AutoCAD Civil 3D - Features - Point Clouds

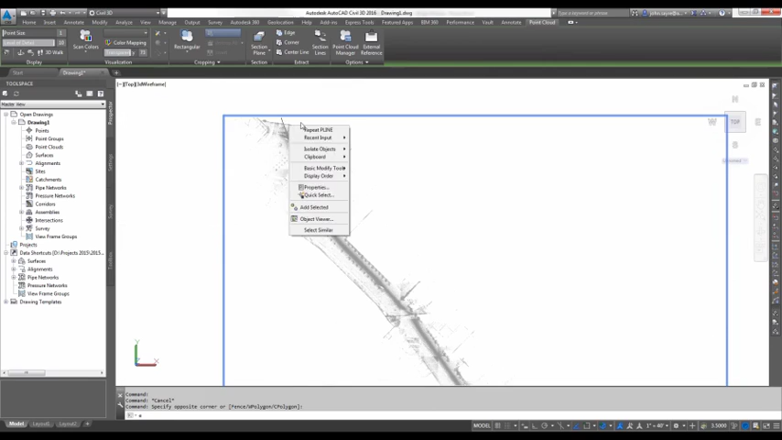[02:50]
So I can change the transparency or set it or pull it forward closer to 100, and I can see my polyline underneath also. If I didn't want to work with this entire point cloud all at once, maybe it was really heavy, bigger than what this one is. This is about a half mile long of road. And maybe I don't want to work with the entire point cloud because it's just tasking my machine. We can do what's called cropping. So I can crop by three different methods. I can crop a rectangular crop, polygonal crop, and a circular crop.
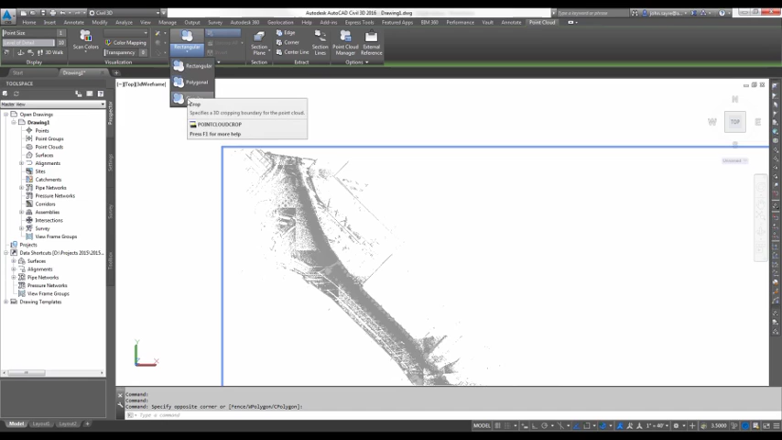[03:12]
So let's just grab rectangular, and I just need to use this area. And now I'm just utilizing and regenerating this particular area.
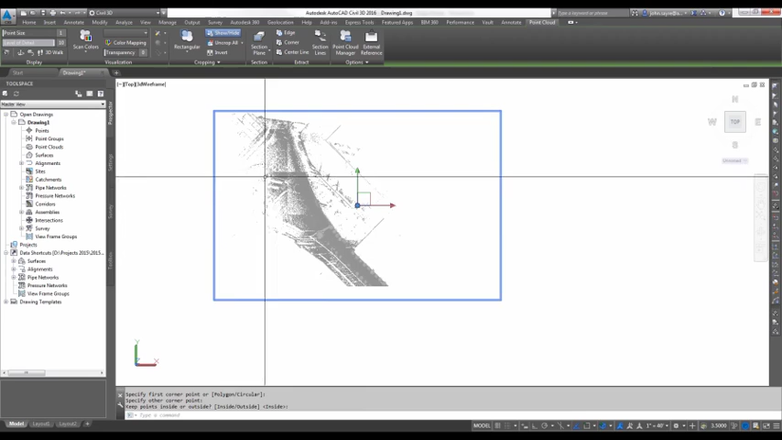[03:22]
So once this cloud is cropped, I've got a couple different things I can do also. I can select invert, and it flips and basically crops the area that I had selected and shows the area that I cropped before.
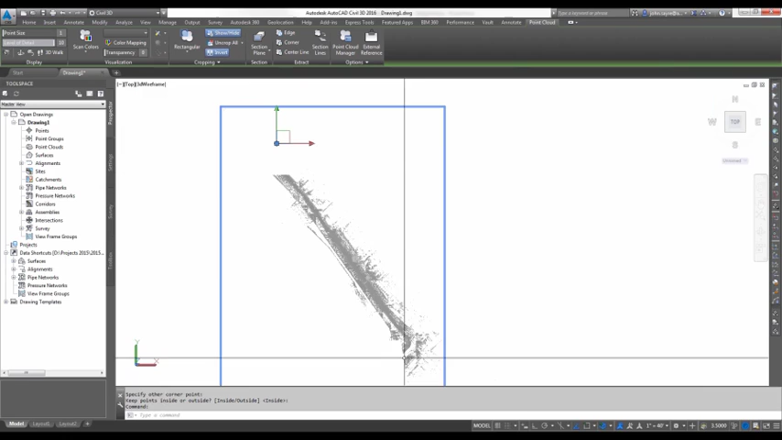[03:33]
Just by selecting the invert button. I can invert back, and I see my area that I've cropped. Now I can select uncrop all, and it shows my entire point cloud again. If this particular file was generated in recap, so I had a recap scan that I had brought in and created a recap project. So when I attached, I attached with the recap project file.
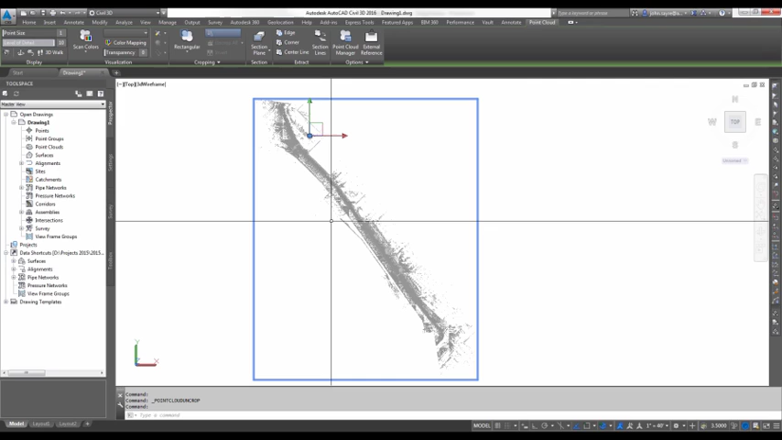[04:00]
So if I select point cloud manager, I'm able to see what's in that recap file. And notice it says regions and scans, so if I had particular regions inside of this point cloud, I would be able to see those regions. And I would also be able to see all of the different scans that were added to the project. So I only have the one scan right now, so that's all I'm seeing.